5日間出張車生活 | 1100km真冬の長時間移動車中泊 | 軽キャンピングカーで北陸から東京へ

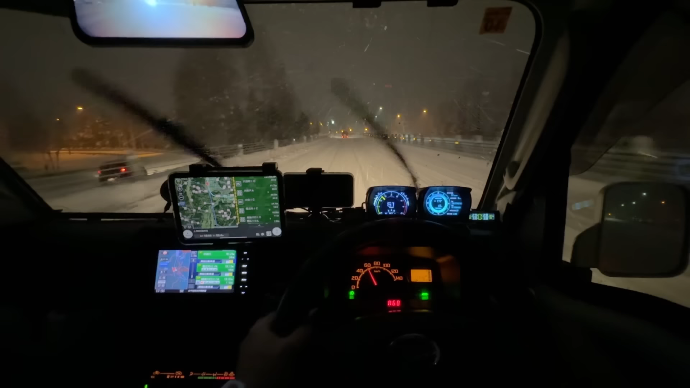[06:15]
うわっなんだこれすごい音ですえ?氷が降ってるようなすごい音してますこれ今日ですかねすごい音ですね
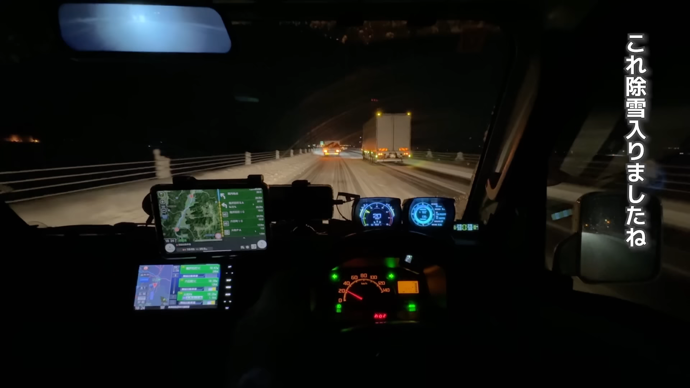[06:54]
これ除雪入りましたねよかったです除雪が入ってかなり走りやすくなったんですけどもう地面がまた雪で見えなくなってきましたもうちょっとしたら山に入るんですけど山の手前にサービスエリアありましたんでもう今日はそちらで車掌握します